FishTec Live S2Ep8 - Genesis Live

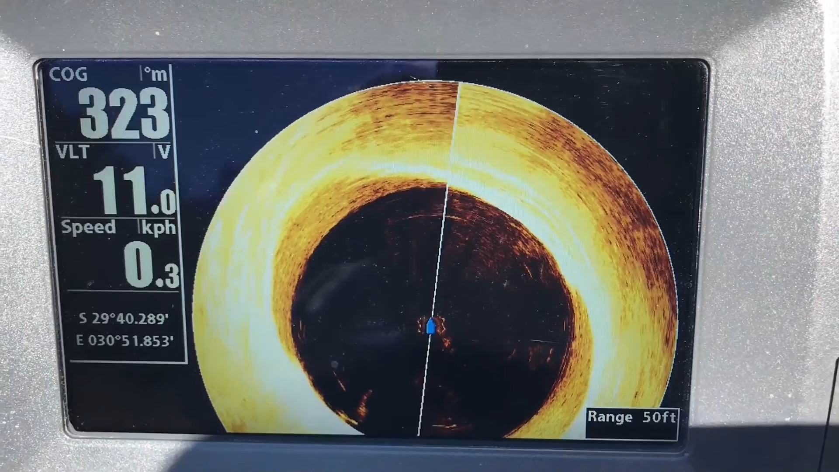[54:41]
On screen: speed 0.3 km/h
so basically what we're doing is we're simulating exactly what robbie and them were seeing on their finder on their 360 when they were on the von and i have to say down there you see there
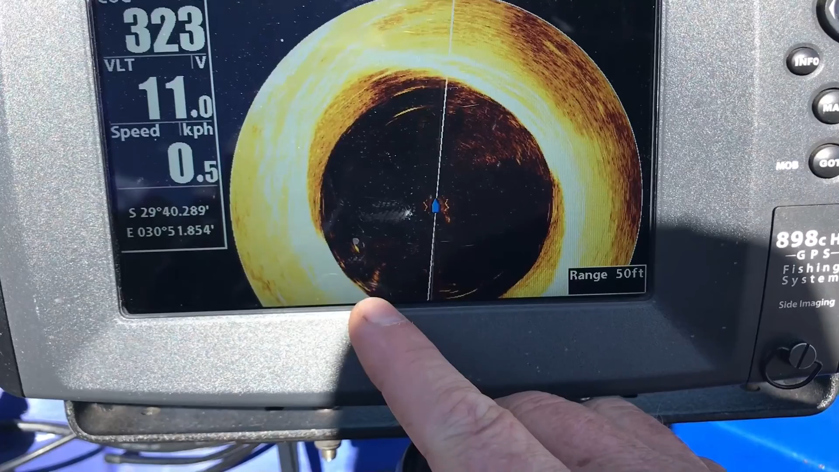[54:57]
On screen: speed 0.5 km/h
there's that stump can you see it there see
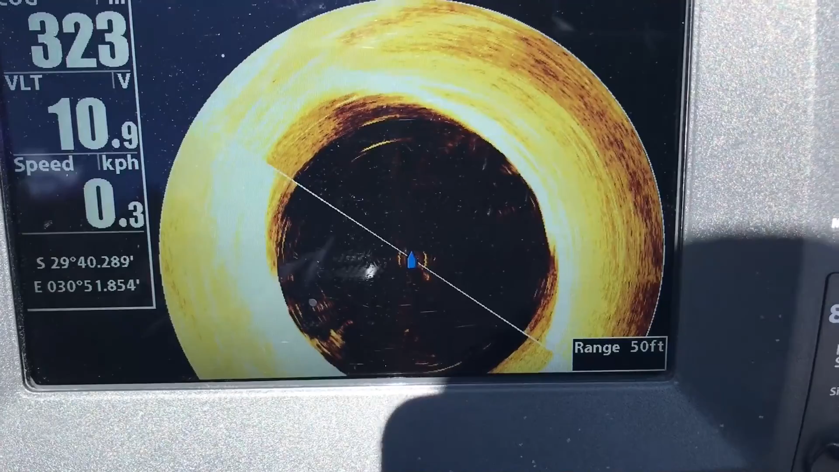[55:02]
if i can try and get rid of some of the the glare now that to me from what i could gather
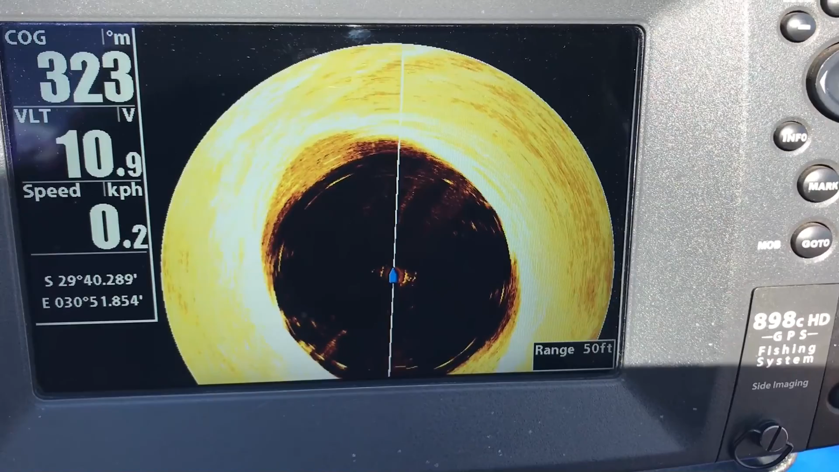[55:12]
On screen: speed 0.2 km/h
from that conversation is what made the difference on their day were the sure if those fish were up on the on the flats and where they should have been for the spawn um yes definitely like robbie says the fish tech charts would have played a massive role
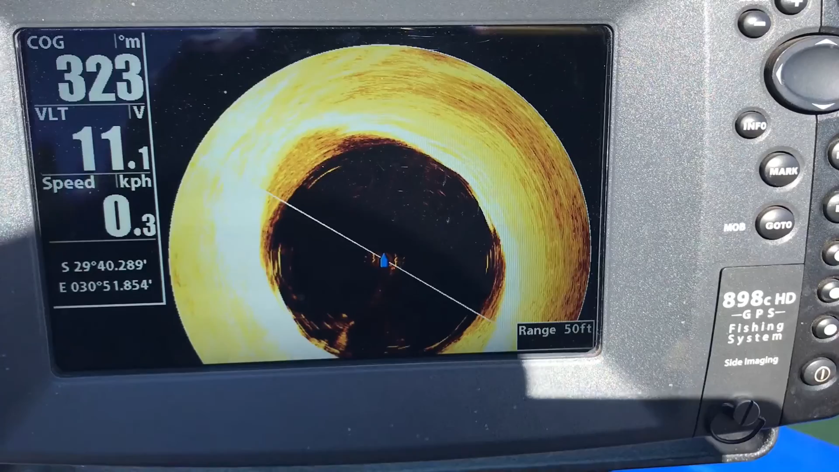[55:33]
but up against the cliff like this as you guys know side scan is not fantastic for up against the cliff like this but guys there is that stump
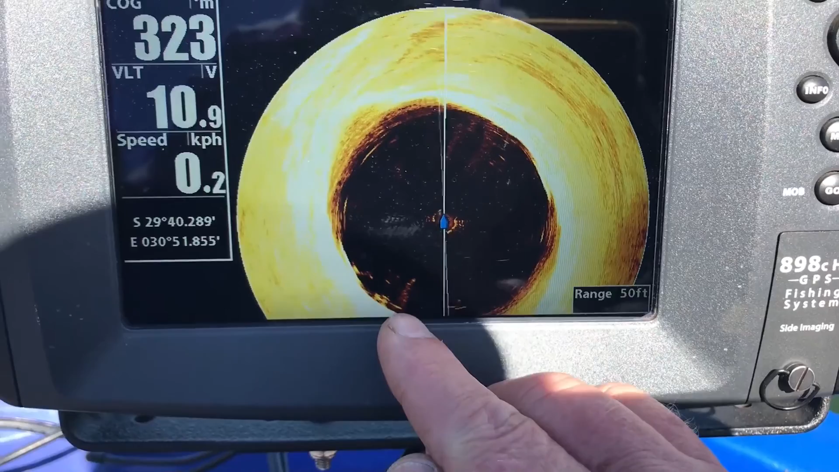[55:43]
there's that standing timber there you see it there and you know what
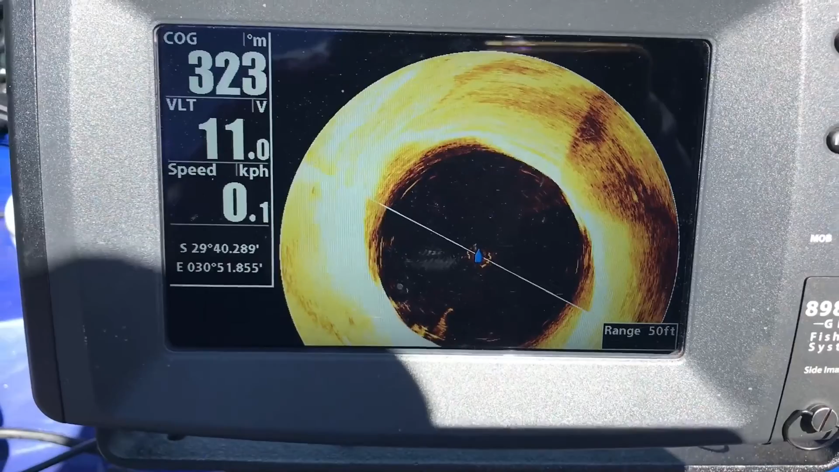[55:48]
On screen: speed 0.1 km/h
i think we have to accept that there is a place and
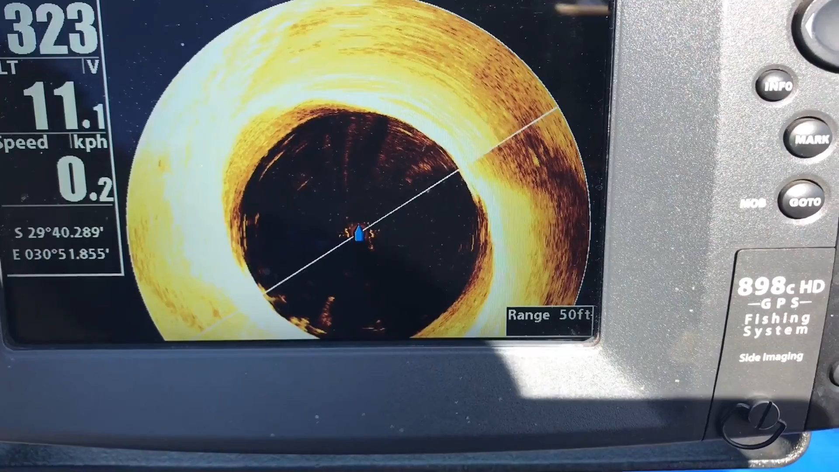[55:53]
a time for this 360 and it will make a difference at
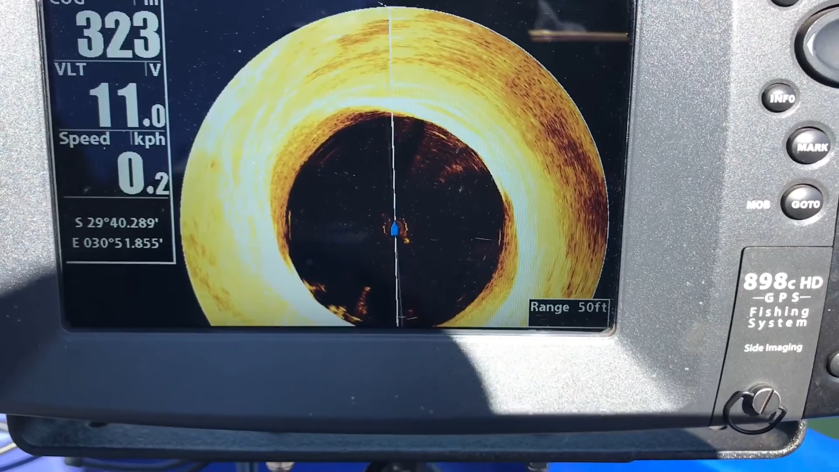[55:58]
On screen: speed 0.2 km/h
some point i'd like to get my hands on that pan optics live scope i have
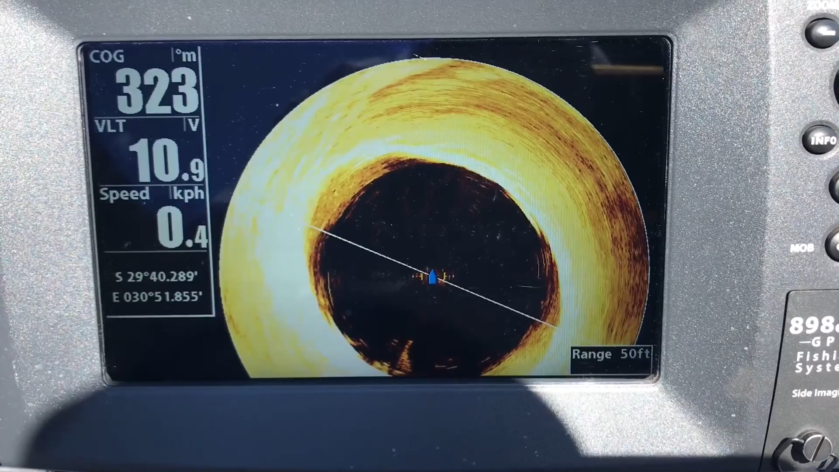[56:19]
optics live scope we'll be testing that as soon as uh one comes available and
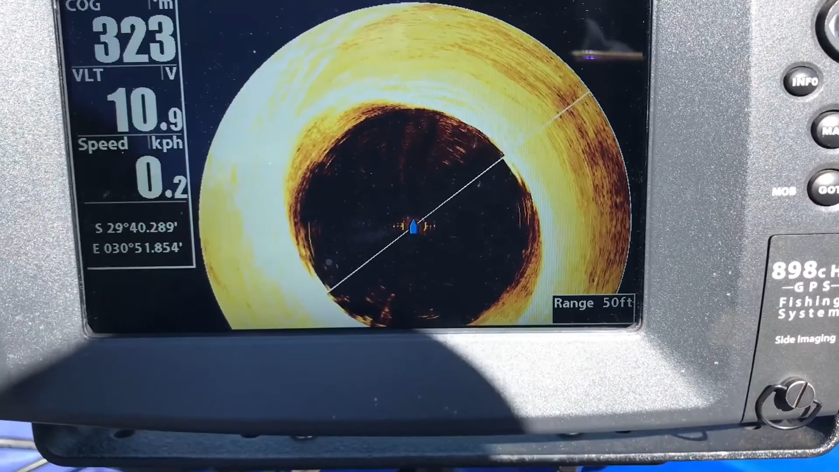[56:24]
On screen: speed 0.2 km/h
uh guys yeah let's this this 360 there's definitely a place for it on on your boat and of course you know it is a casting guide
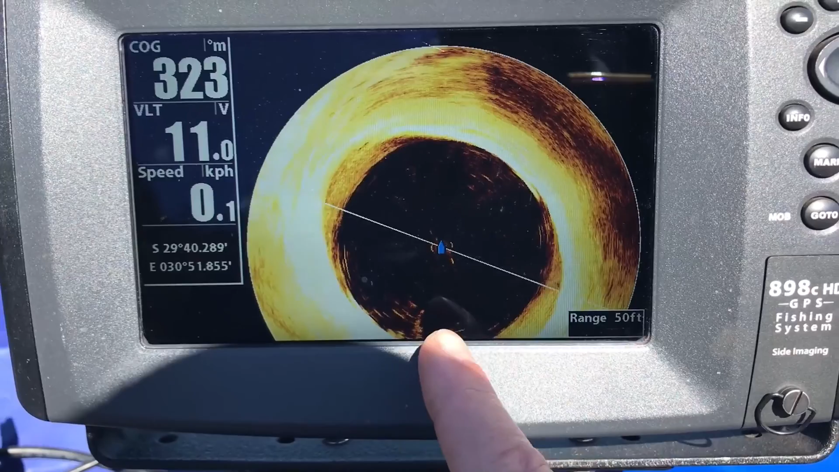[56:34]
On screen: speed 0.1 km/h
it's telling us it's at about half past six seven o'clock position if we
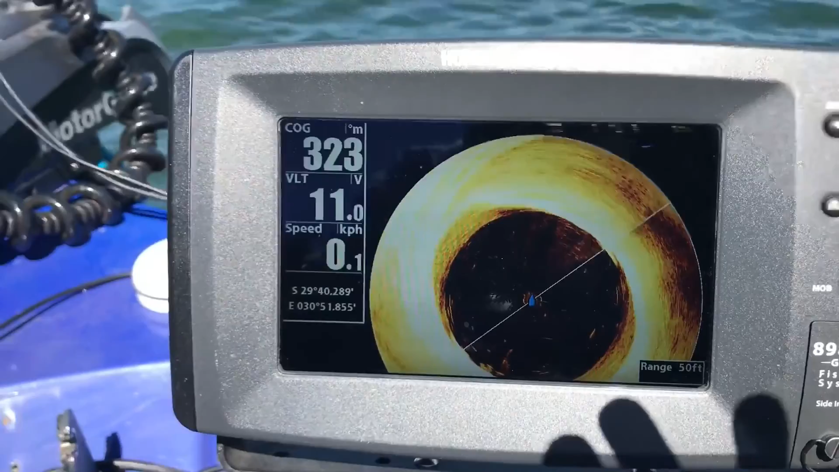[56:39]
On screen: speed 0.1 km/h
were on our trailing motor let's just see how accurate that is